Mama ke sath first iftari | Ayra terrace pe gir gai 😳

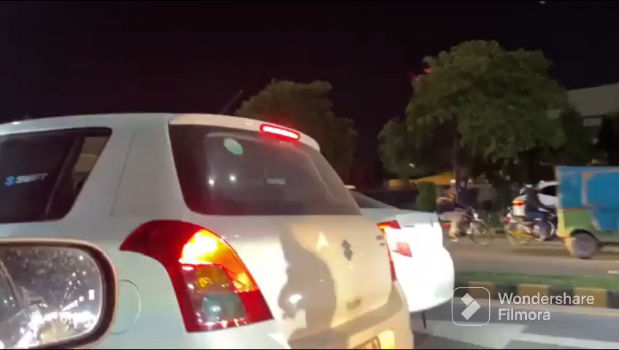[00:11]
इधर तो लग रहा है कोई एक्सीडेंट
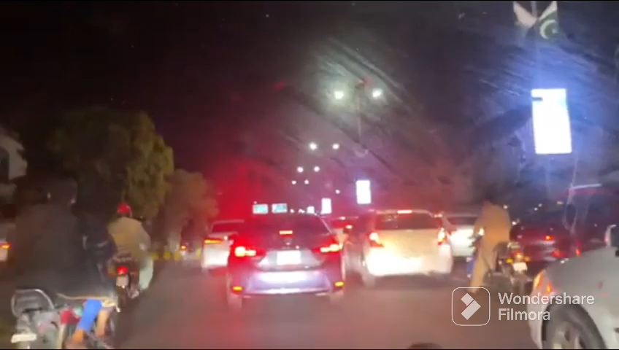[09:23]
इधर तो लग रहा है कोई एक्सीडेंट हुआ,